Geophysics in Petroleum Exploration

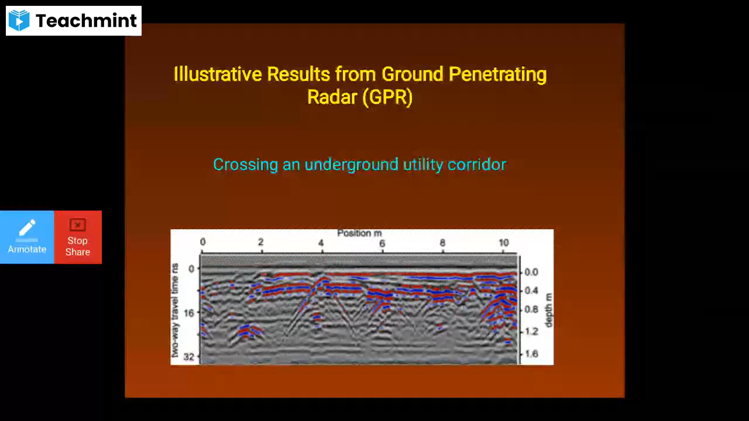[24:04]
you can see the two-way travel time positioning and also the depth the right hand side then these are the illustrative results from gpr ground penetrating radars so you can see the gas water in blue then two-way travel stand etc
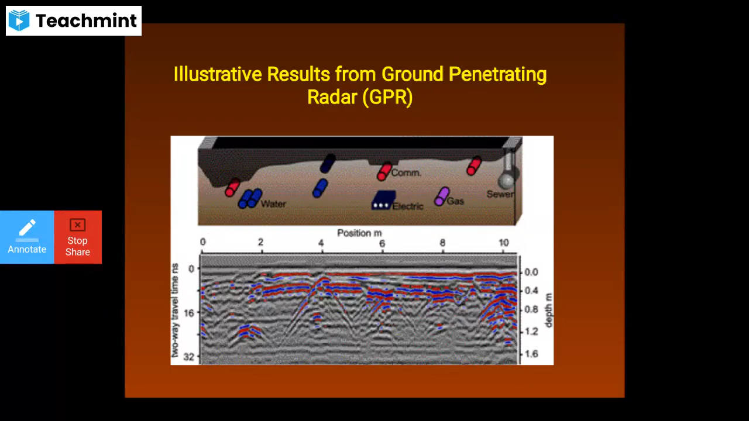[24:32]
then geostratigraphy of river plus stratigraphy water table these are some illustrative results
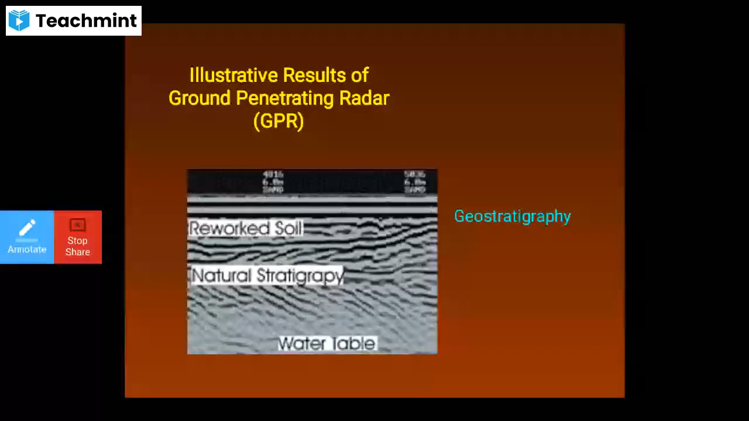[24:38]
examples of gpr useful in locating the underground utilities you can see the drainage pipes
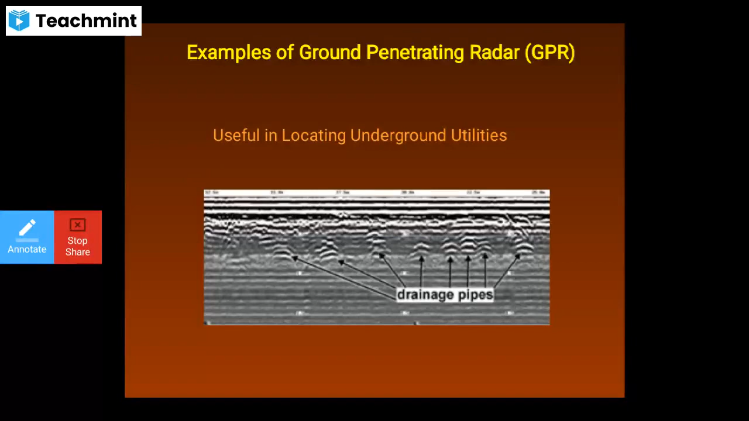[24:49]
underground storage tanks you can see using a gpr
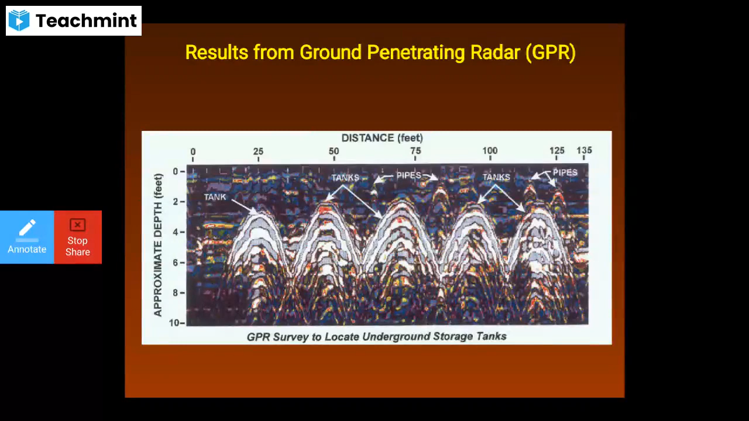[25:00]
the approximate depth also then electric resistive measurements these resistive systems